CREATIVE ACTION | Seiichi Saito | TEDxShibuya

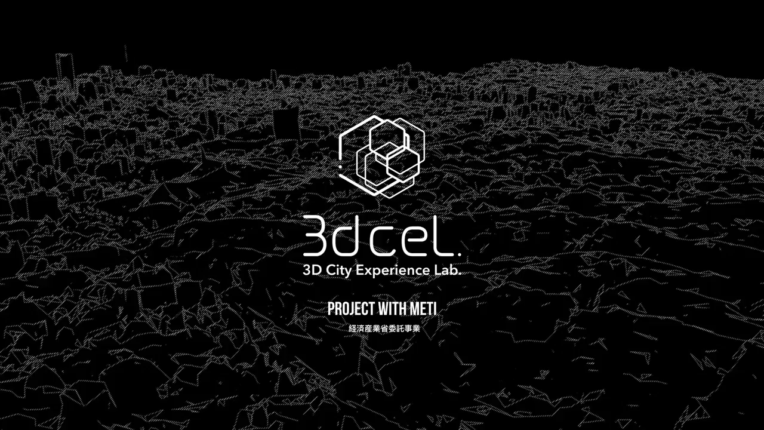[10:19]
ペリエンスラボというプロジェクトを立ち上げてなぜ3次元で地図を作れないのかというのを探求したんですねラボなんで3Dの地図を作るというところも一つ目的になっているんですけど
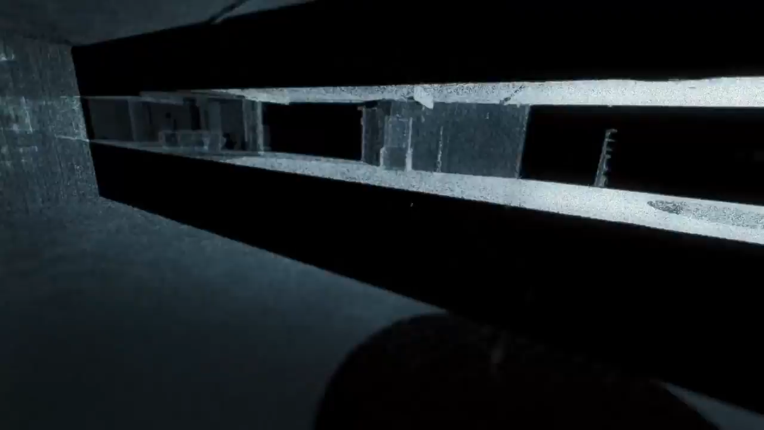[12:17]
実は床のタイルもメトロと東急で違ったりするんです
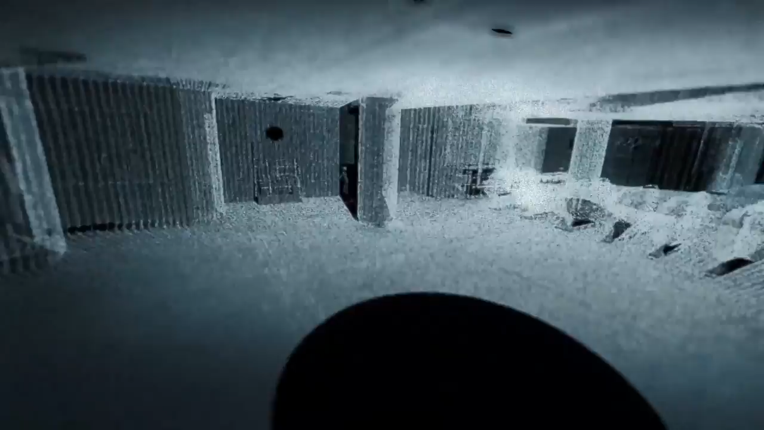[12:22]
非常に複雑なのを僕たちとしてはいろんな人に聞かれるのがなんでやったんですかって言われるんですけど何が経
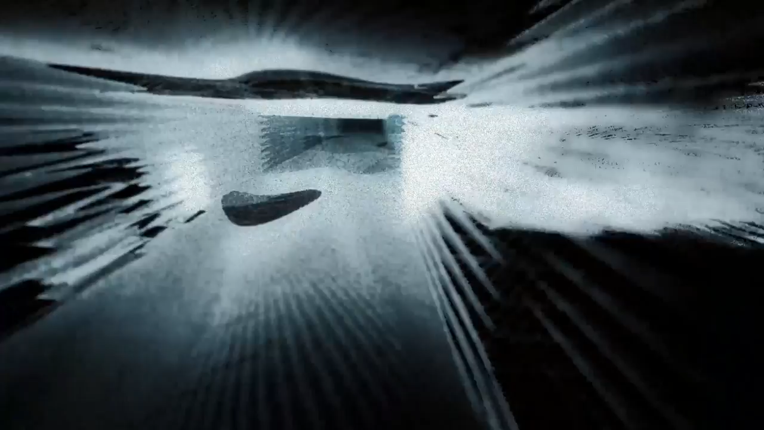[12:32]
済なのかもしくはコンテンツのためなのかいろいろありますけど何にせよ僕たちが見たいものを作りたいというからこそこれを作ってみたものでございます将来的には実は3Dスキャンのものというのは当たり前のようにあると
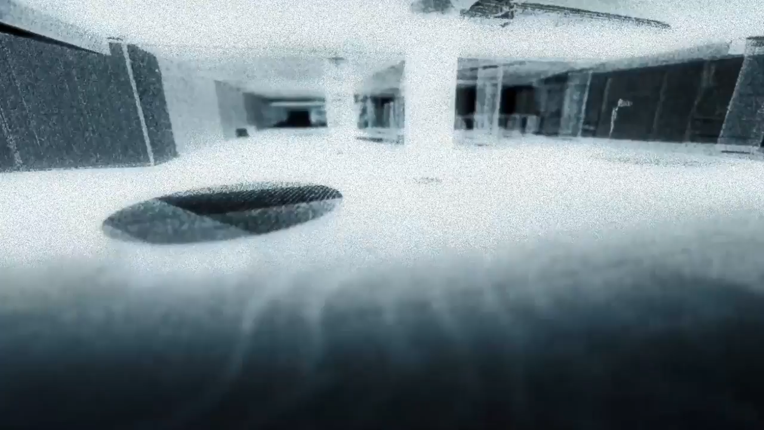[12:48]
例えば渋谷の地下がどれだけ複雑になっているのか道案内にも使えるかもしれないですしその